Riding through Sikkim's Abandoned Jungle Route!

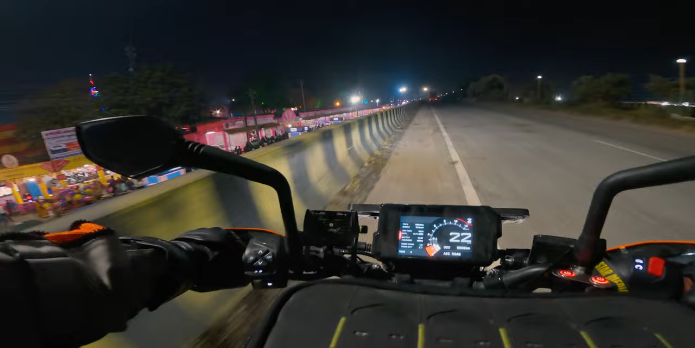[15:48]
अभी हम लोग है हो रहा है ब्रिज पे, ट्रैफिक बहुत ही ज्यादा है।
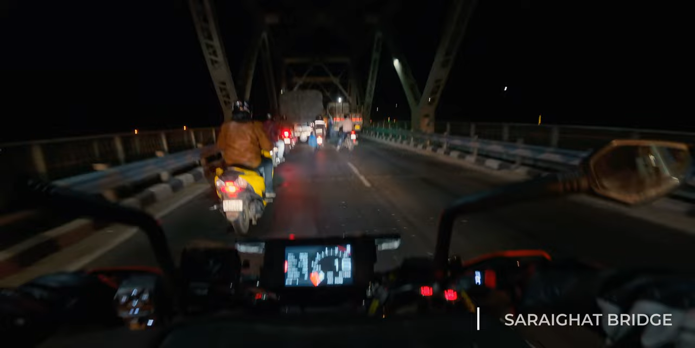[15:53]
आफ्टर 16 आवर्स जर्नी के बाद फाइनली हम लोग गुवाहाटी सिटी एंटर कर चुके हैं।